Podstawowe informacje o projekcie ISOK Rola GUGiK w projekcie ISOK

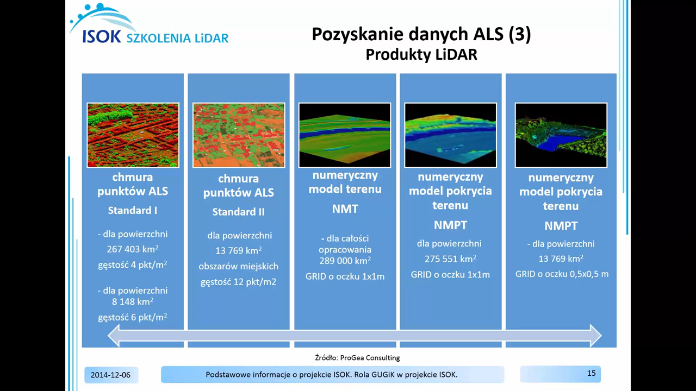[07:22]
w których w skład wchodzi numeryczny model terenu oraz numeryczny model pokrycia terenu w standardzie pierwszym i drugim. Ortofotomapę opracowano dla 203 miast,